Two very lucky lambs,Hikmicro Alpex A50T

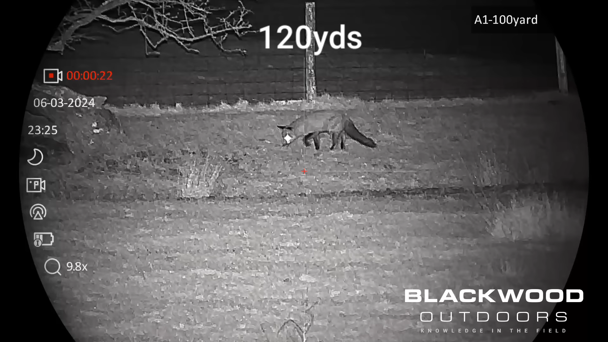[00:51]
Sorry for the wobbling, but my sticks were in tyre ruts off the tractor. I couldn't get a solid platform.
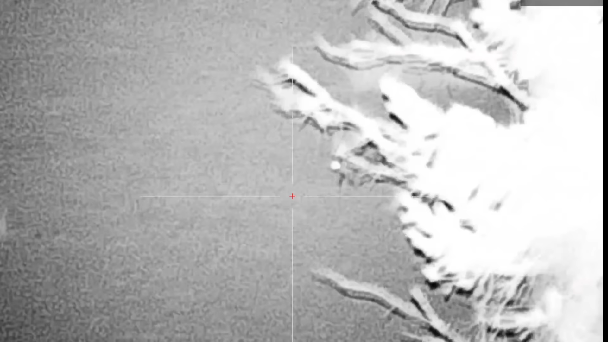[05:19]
These foxes always seem to follow the same route.
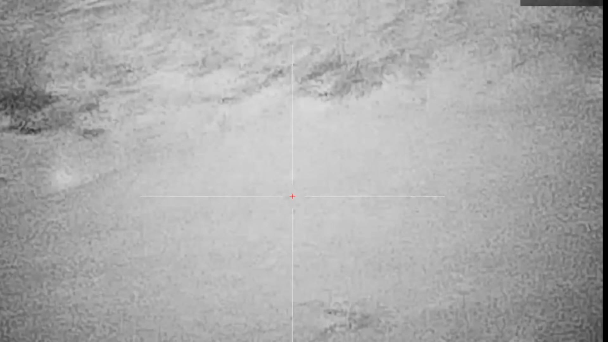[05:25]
There's a gully that runs down the middle of this field. This field is about 600 yards long, but there's a gully that runs right down the middle of it.
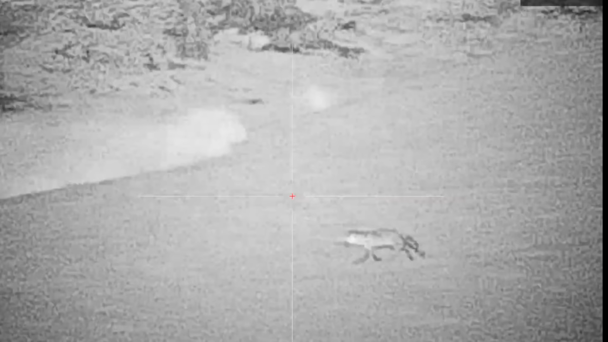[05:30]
And they always seem to follow the same route down the gully. And if you stand on a farmer's track, you can guarantee it's about 160-180 yards to the gully.
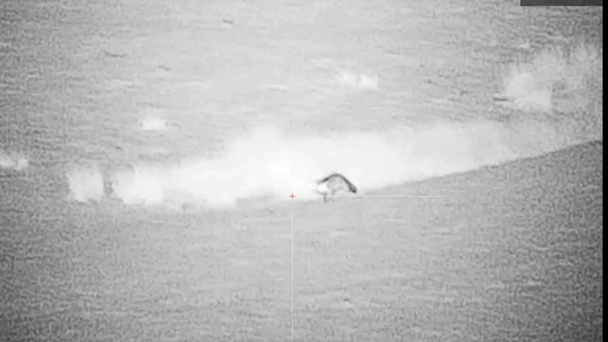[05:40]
And but it's a good place to stand and a good place to shoot them.
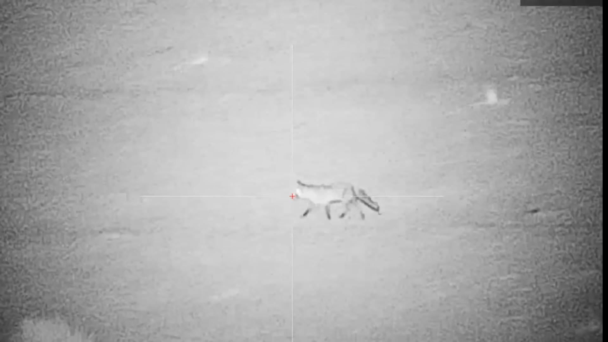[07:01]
You'll see this fox pass, the fox that I shot earlier.
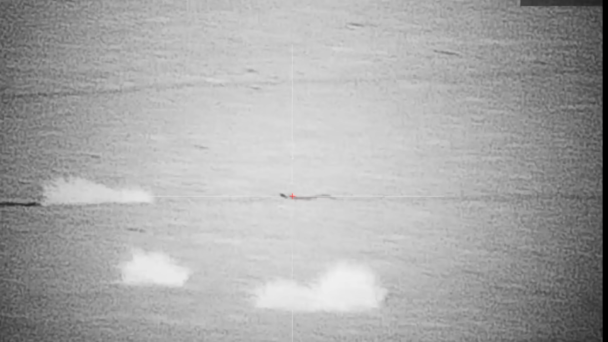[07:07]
There's a fox that's lying by that grass by there. That's the manji one I shot.
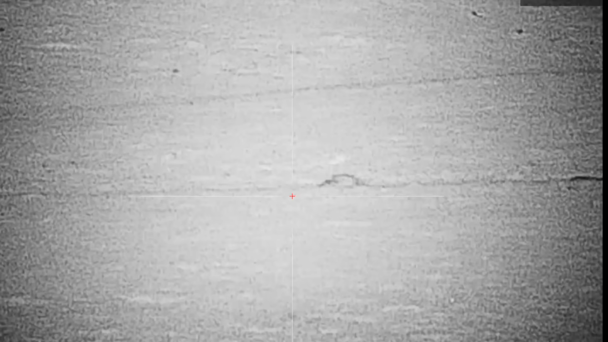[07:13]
And this fox walked straight past it. Now I think he's winded it.
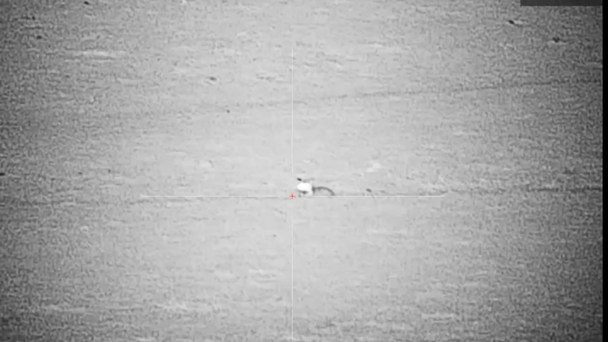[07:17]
And but it's too late. Because I think he goes back for a second look.
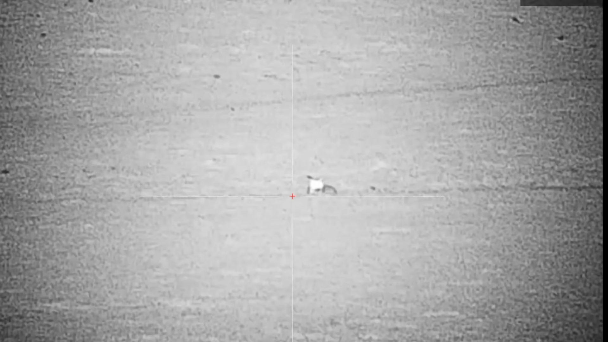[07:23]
But when he turns, that's when I shoot him.
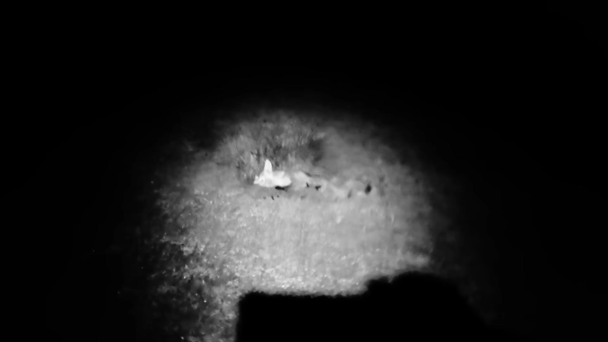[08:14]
You went and shot earlier. I shot another one there now.
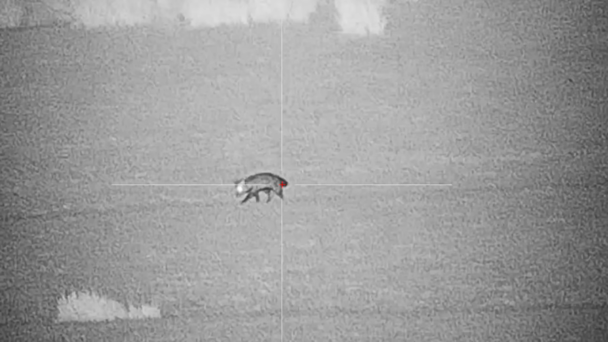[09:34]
Here's another one coming down the gully.